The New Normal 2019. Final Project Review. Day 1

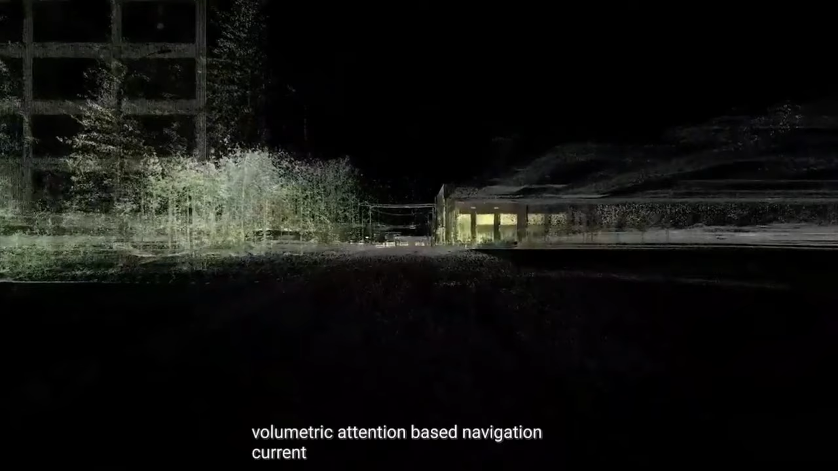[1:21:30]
Photogrammetry reconstructions and LiDAR scans of environments can be localized to GPS-specific points.
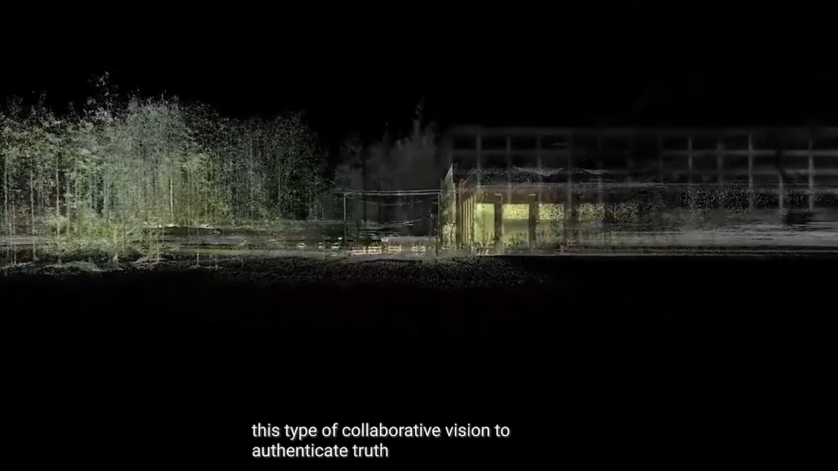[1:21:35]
When coupled with multiple real-time cameras and sensor inputs of the same location,